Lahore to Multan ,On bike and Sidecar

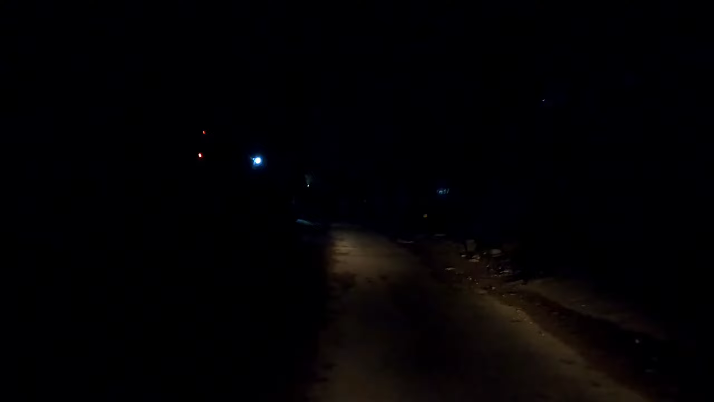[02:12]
इस पर हाथ सीधा करने की कोशिश कर रहा हूँ तो मैं जिसकी वजह से सुबह सुबह यहाँ से निकल के जा रहा हूँ ताकि रश को क्रॉस कर लूँगा। दोस्तों मैं मेट्रो किनके से जा रहा हूँ और इस वक्त सुबह कोई 4:15 बजे का टाइम है और आप देख रहे हैं कि पूरे शहर
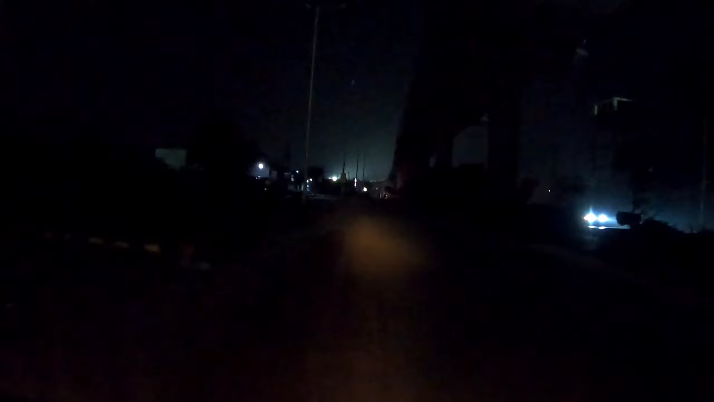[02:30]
की जो लाइटें हैं, जिस तरह की ये बंद है, इस तरह पूरे शहर की लाइटें तकरीबन ही बंद हैं। इतना बड़ा शहर है और रोशनी का हाल देखें यहाँ पे, मतलब कि यहाँ कोई लाइट नहीं चल रही रोड की, और ये नहीं कि लाइट गई हुई,